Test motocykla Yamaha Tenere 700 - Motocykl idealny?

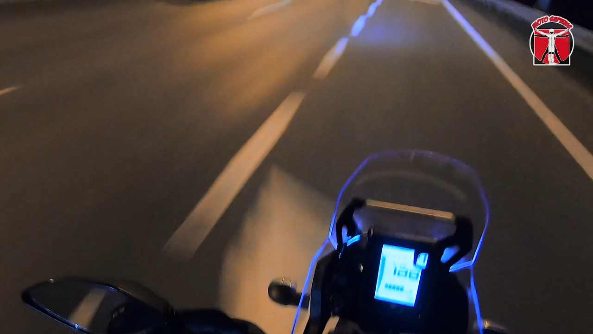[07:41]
ale do tych 130 na autostradzie rozpędza się bez problemu. I nie przestaje, ale to trzeba granicę kraju pójść. Dużo fajniej mi się jeździło po asfalcie tym motocyklem niż właśnie MT-07. Oczywiście kwestia tego silnika, który jest trochę inaczej tutaj skonfigurowany, ale też sam motocykl jest taki bardzo filigranowy, bardzo fajnie wyważony.
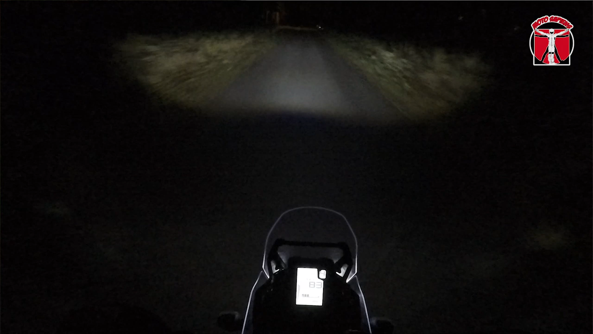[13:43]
pozwalają komfortowo naprawdę poruszać się w nocy. Dodatkowym jeszcze takim zupełnie już gadżetem jest umieszczenie świateł pozycyjnych,